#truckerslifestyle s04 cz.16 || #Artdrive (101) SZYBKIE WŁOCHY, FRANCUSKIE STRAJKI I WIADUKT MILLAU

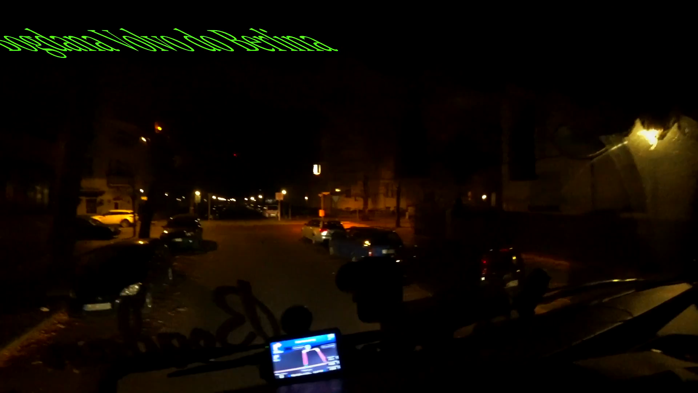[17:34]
Jechałem tam z prawej strony i niestety nie dało się
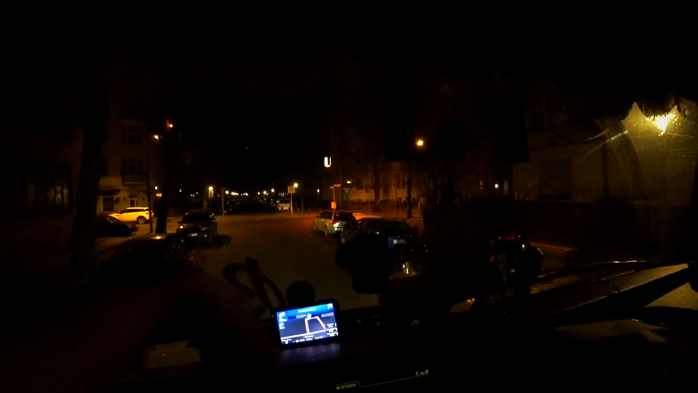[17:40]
zmieścić między tymi kurwa autami na zakręcie, bo bym albo zdjął auto, albo słup, albo drzewo. No i musiałem pojechać prosto i wcofać tu.
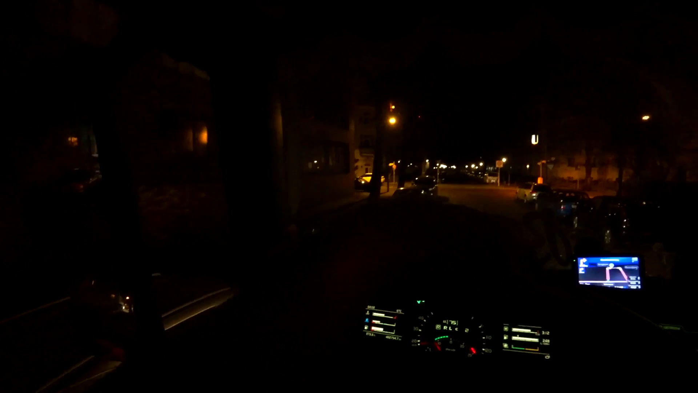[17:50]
I teraz, jak widać, cofam do tyłu, bo gdzieś tam z tyłu jest firma, do której jadę. Ogólnie paranoja jakaś. Ja mam tylko nadzieję, że jak wycofam, to tam będzie, to nie będę musiał.
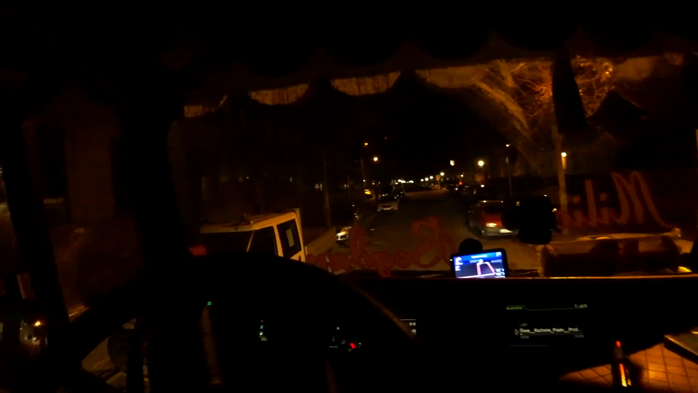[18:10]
Bo jak nie, to ja nie wiem, jak ja stąd znowu wyjadę. Ale powiem wam, to był pierwszy raz taki, że naprawdę nie wiedziałem, co mam robić.
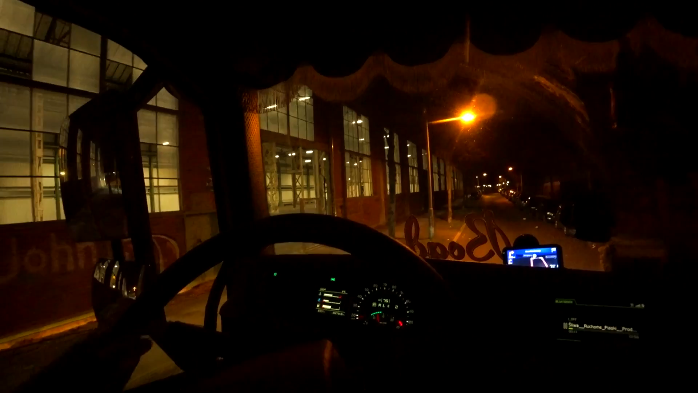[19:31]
Według nawigacji, według Google'a to jest właśnie tutaj ta hala,
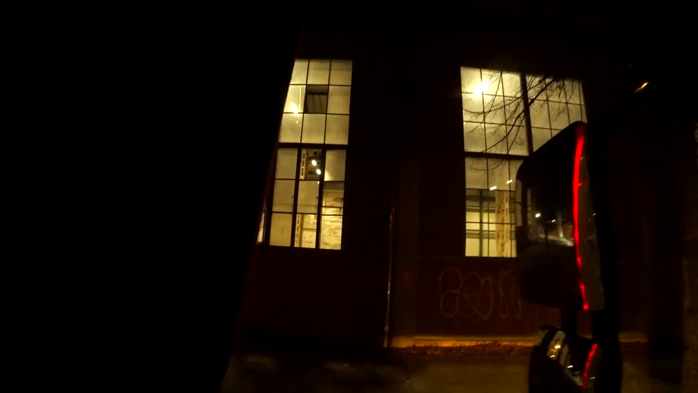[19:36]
ale jak widać to jest jakaś stara wpizdu hala.
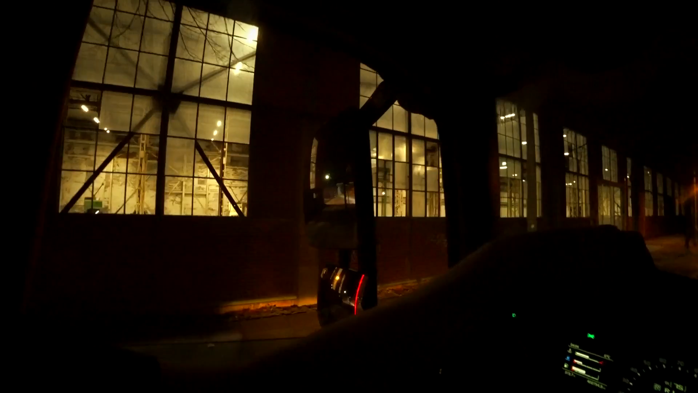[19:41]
No i zaraz się kurwa okaże. To jest jakiś parking czy coś chyba.
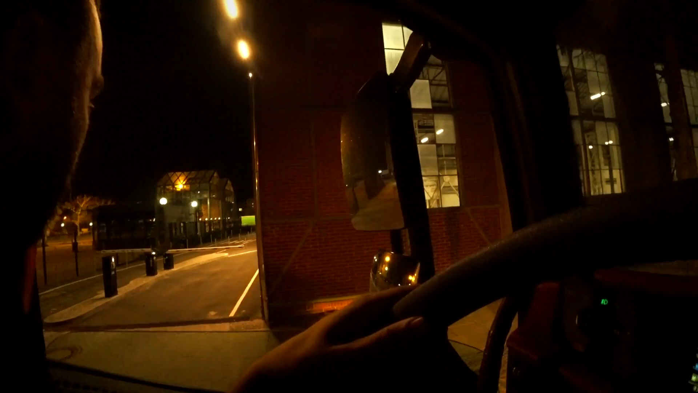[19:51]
Tu jest Amazon. O, a tu zakaz wjazdu.
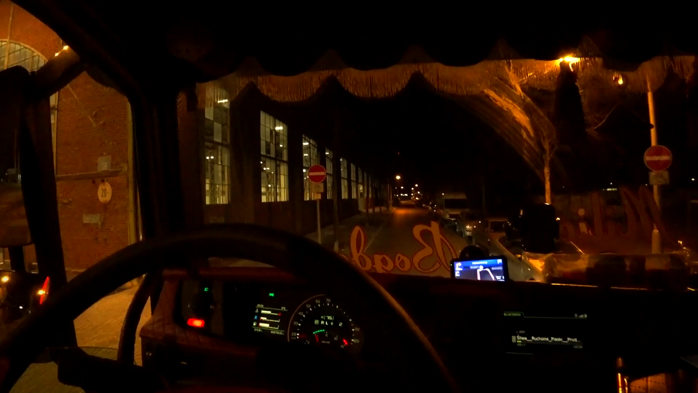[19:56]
Spoczko. Można i tak. Się kurwa zdziwią pewnie, bo ja powinienem chyba stąd wyjechać. Tylko, że tam był taki wiadukt.
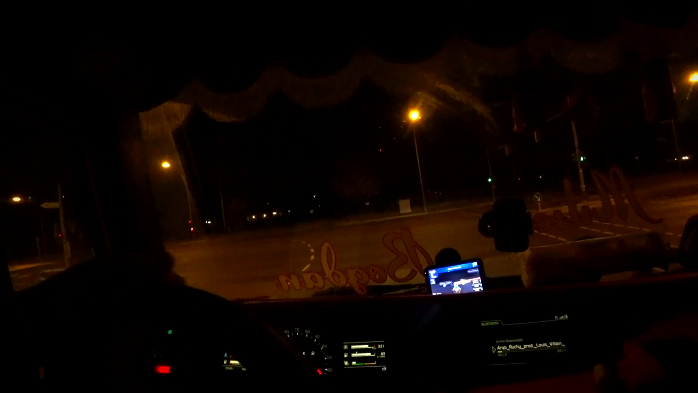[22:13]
ani za przeproszeniem nawigacja nie chciała mi tej drogi tu pokazać. Kazała mi tutaj w tą skręcać albo dalej. No i ja pojechałem dalej. No i wyszło jak wyszło i gówno z tego wyszło. O, bo tu pod ten. Ja się bałem wjechać pod ten tutaj.
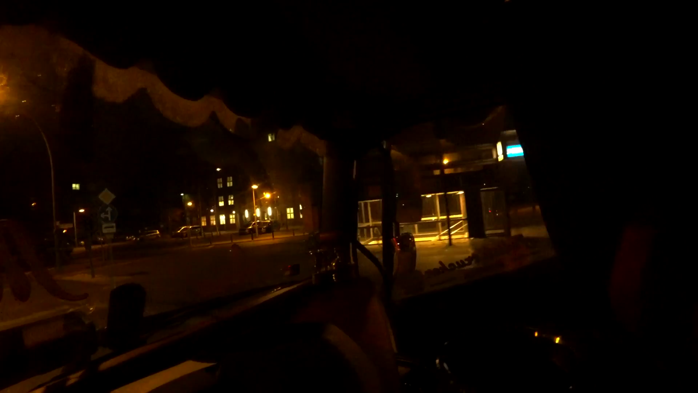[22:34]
Pióropusz. Ona tu policja. No, bałem się i nie wjechałem i się wpierdoliłem w takie gówno, że masakrę, no ale jakoś się udało, powiem wam.
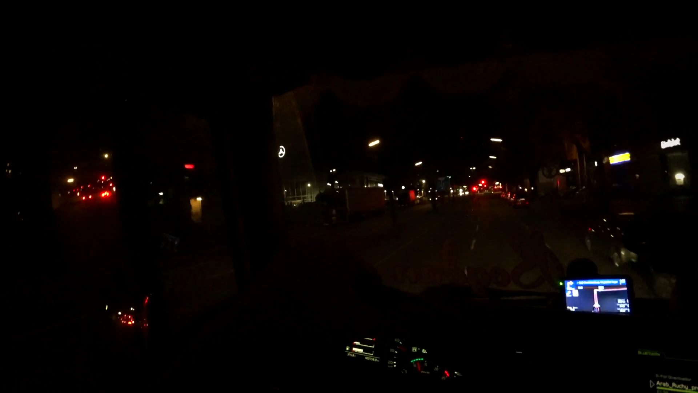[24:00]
Ale warto jednak było pojechać szybciej. Rzadko naprawdę się to zdarza. O, tu coś przywieźli. Jakaś taka laweta lepsiejsza.
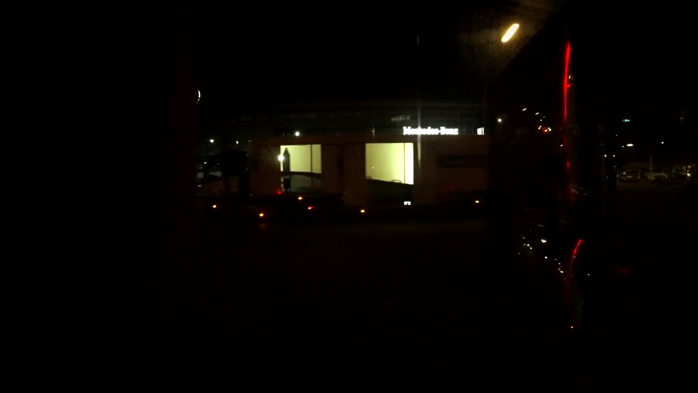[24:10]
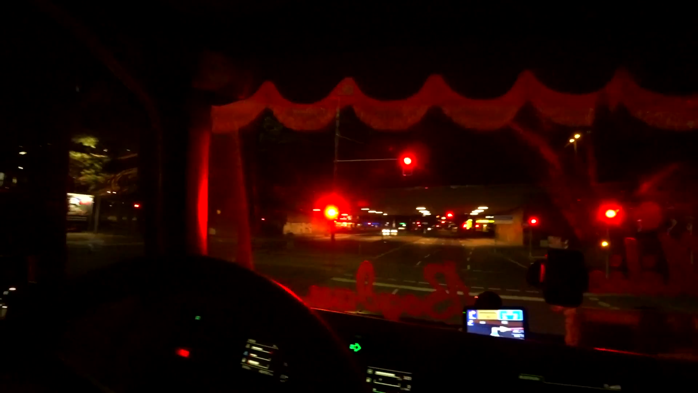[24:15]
Zobaczmy sobie, jak pasa skręci. Ciasne, bo tu takie mercedeski sobie włożą.
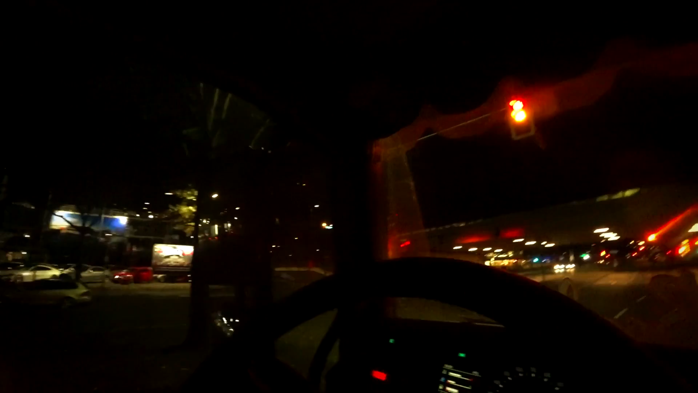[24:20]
Dobra, fajnie. Wracamy na drogę 111, potem na setkę czy 110,